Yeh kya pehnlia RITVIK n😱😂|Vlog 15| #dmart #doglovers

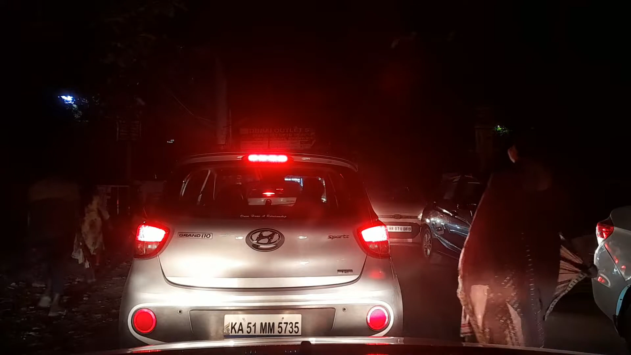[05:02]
वही पीर मशाला के बैरियर पे आपा फंस चुके हैं भाई, इतना जाम है और यहाँ पे इतनी अलग अलग वैरायटी के लोग आते हैं ना, जो अपनी गाड़ियाँ इतनी अजीब तरीके से उड़ाते हैं मैं बता नहीं सकता, कोई फुटपाथ पे चढ़ा रहा है,